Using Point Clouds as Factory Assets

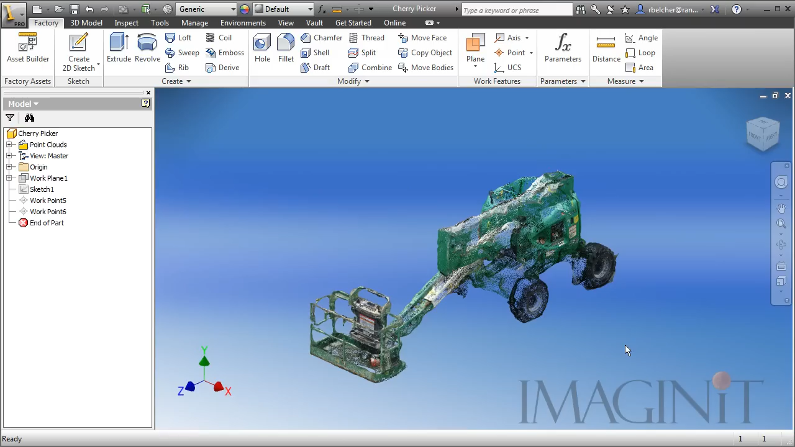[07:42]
One of the first things I need to do is establish a landing surface. We need to remember this is a point cloud.
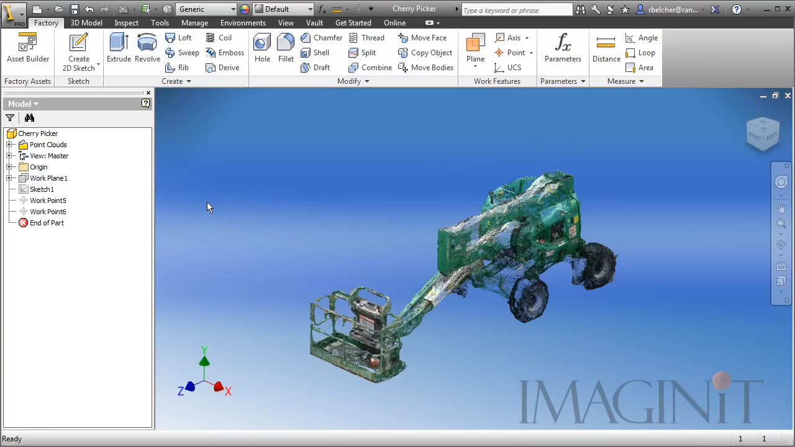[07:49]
There are no faces or surfaces in the model, so we're going to have to build our own. So, I added this work plane. Let me turn the visibility of that on.
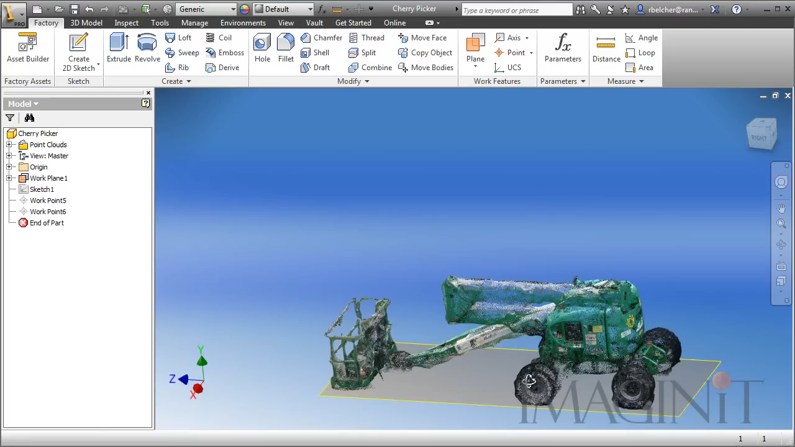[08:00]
I simply offset one of the default work planes until it was approximately in the right position. Something else I did was to create a manual sketch. Let's go ahead and turn the visibility of this on.
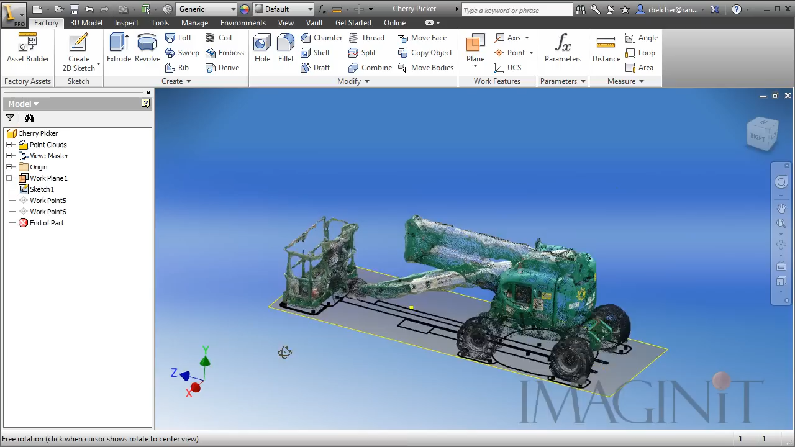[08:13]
I created a manual sketch of what I want the top-down view to look like when this asset is used inside of AutoCAD.
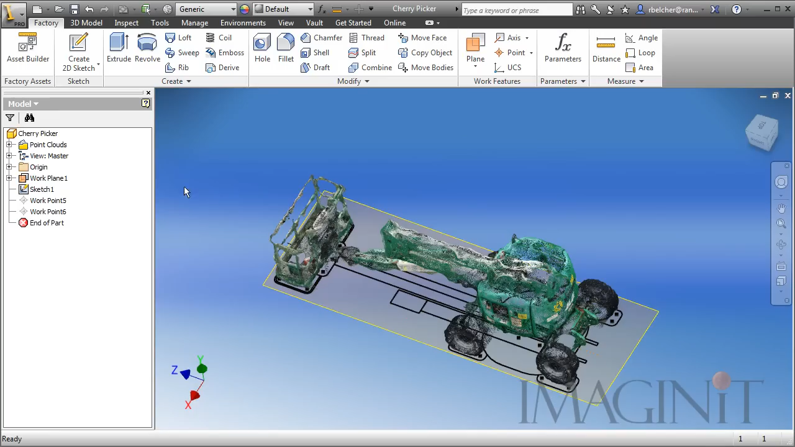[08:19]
Let me go up and turn off the visibility of the point cloud, and you can take a look at my sketch.
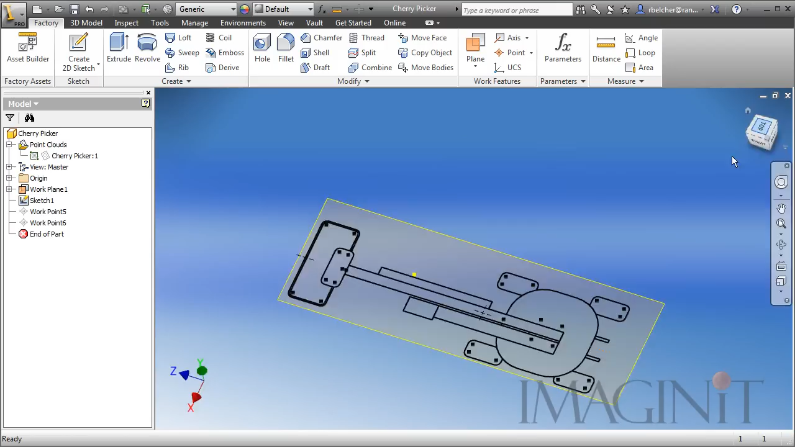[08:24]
But this is an approximate top-down view of what the JLG lift would look like. Let's go ahead and turn the visibility of the point cloud back on.
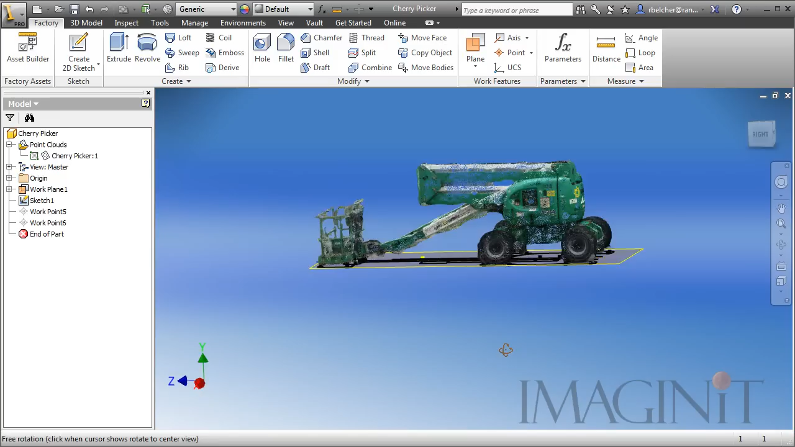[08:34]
A couple of other things I did here. I don't know if you can see it. I have some insertion points I put onto the sketch.
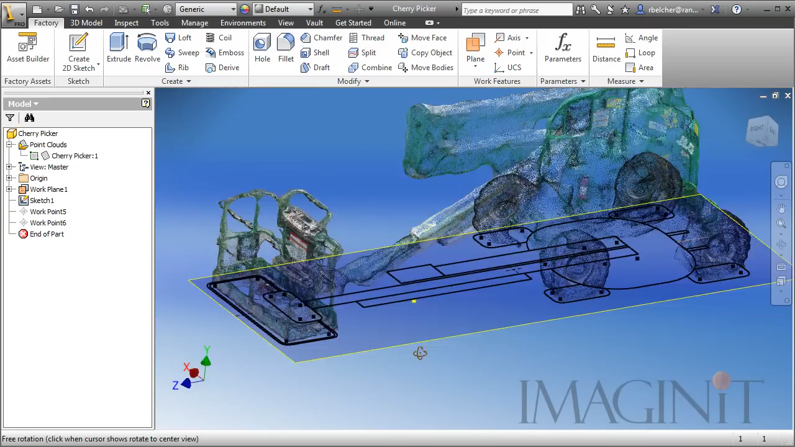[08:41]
And I added a couple of work points here so that I can select these work points as insertion points during the asset publishing process. Now, my intention is to publish this to the factory asset warehouse so that anyone who's using the factory design suite can download this asset and use it in their assemblies.
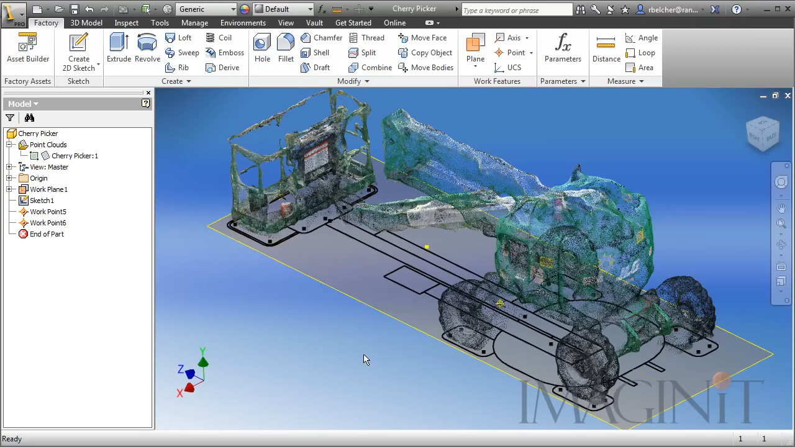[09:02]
I want to make sure I test the asset and publish it locally before I take the opportunity to publish it to the cloud. So let's begin the publishing process. I'm going to start my asset builder.
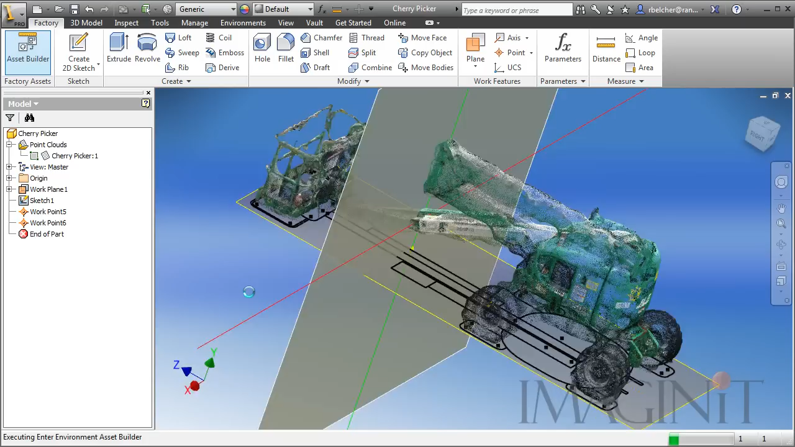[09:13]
The first thing I'm going to do is define my landing surface. This is where we're going to utilize that work plane.
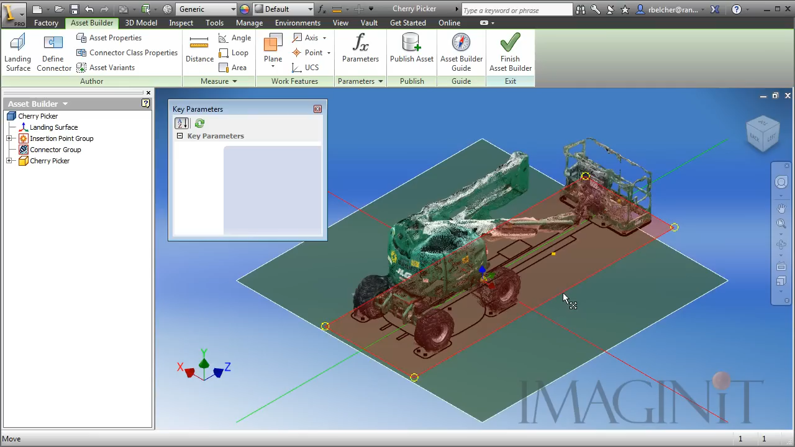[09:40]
Now, at this point, I want to make sure to turn off the visibility of my work features. It's one of the things that I find a little bit annoying is if someone's left the work features visible on a published asset.
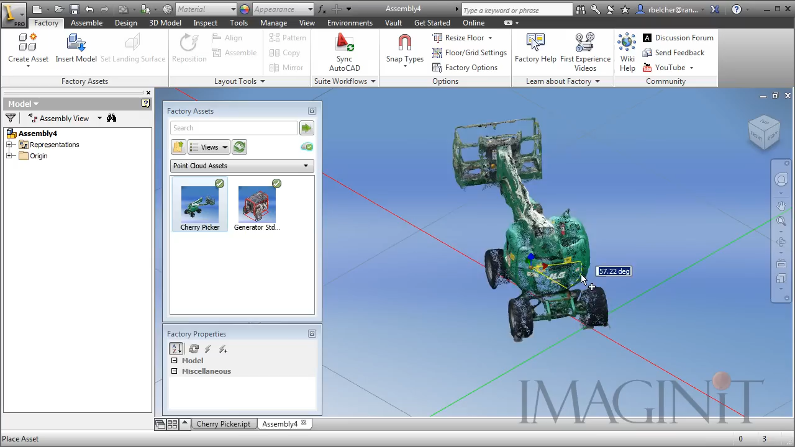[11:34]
You can use the tab button to alter between your insertion points. Let me show you that here on this next one.